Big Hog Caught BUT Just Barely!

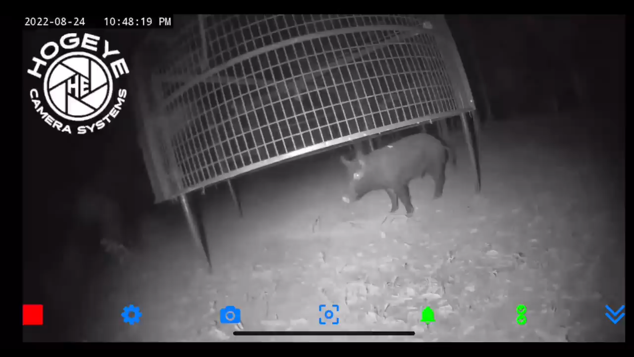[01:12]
I think he's all alone looking for his girlfriends. That's what he's doing. He's like, I was here just a few nights ago and there was two pretty ladies. Yep, he's all by himself. Ready to catch him?
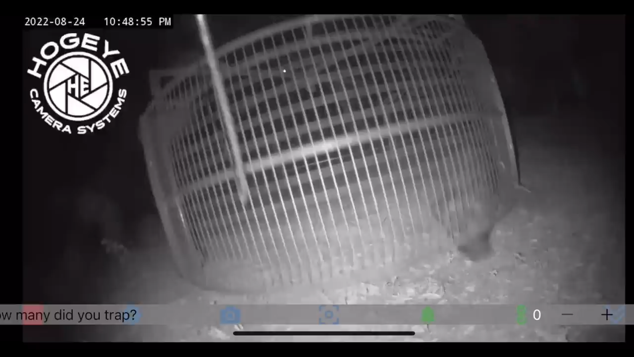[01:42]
That might not have ended well for him. That might have hurt. Got him.